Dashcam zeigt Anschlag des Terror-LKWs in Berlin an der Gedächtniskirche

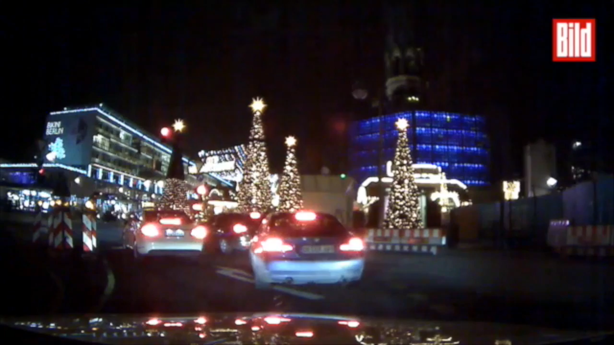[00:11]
Berlin-Charlottenburg, Montagabend 20.02 Uhr. Die Ecke Kant-Hardenberg-Budapester Straße. Der Lkw fährt mit hoher Geschwindigkeit aus der
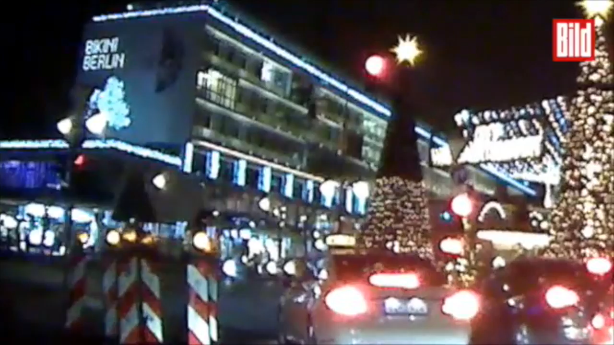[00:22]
Hardenbergstraße ungebremst auf den Weihnachtsmarkt am Breitscheidplatz. Sekunden später. Menschen fliehen vom Tatort.
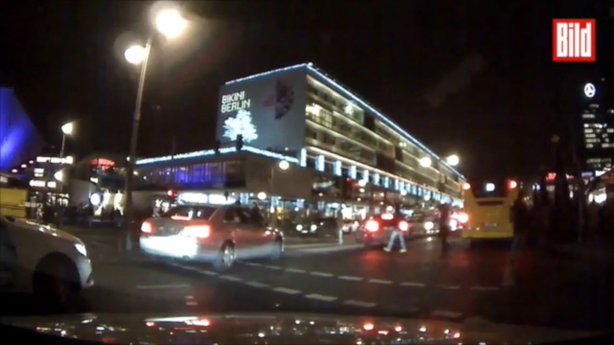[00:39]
Kurz danach biegt der Augenzeug mit seinem Auto aus der Kantstraße in die Budapester Straße ein. Dort ist der Lkw zum Stillstand gekommen.
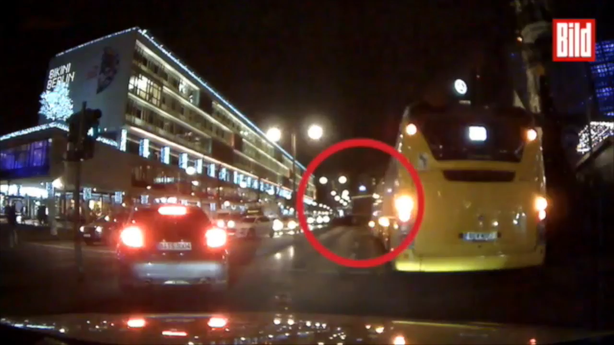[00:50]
Bei dem Angriff sterben zwölf Menschen. 48 werden verletzt.